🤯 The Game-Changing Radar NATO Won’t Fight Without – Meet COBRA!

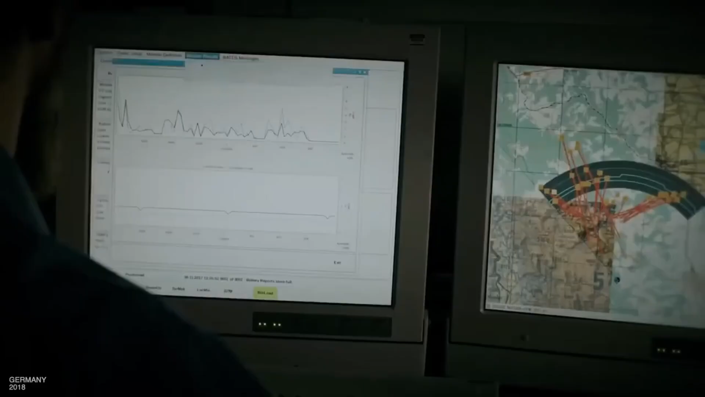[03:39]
And the reduction of side lobes makes it much harder for the enemy to detect COBRA location.